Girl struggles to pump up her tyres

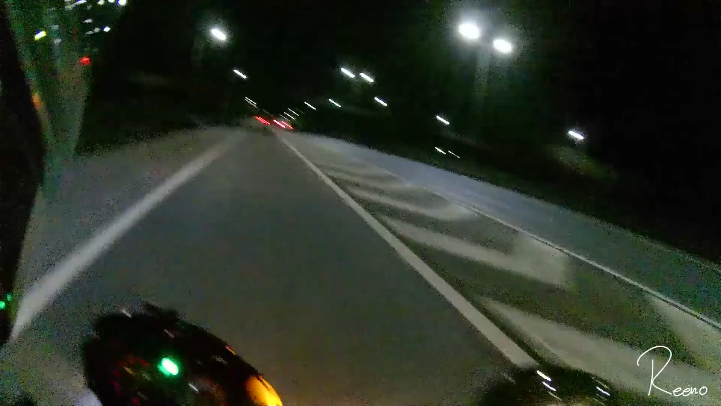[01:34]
yeah as you can see my indicators are working again finally the new relay came so bike is working indicators are working my chain is now tightened the only thing I have left to do really is actually to pump up my tires so I might do that on the way home otherwise I'll end up forgetting and leaving it for way too long oh it's cold it's cold I actually had snow on my seat I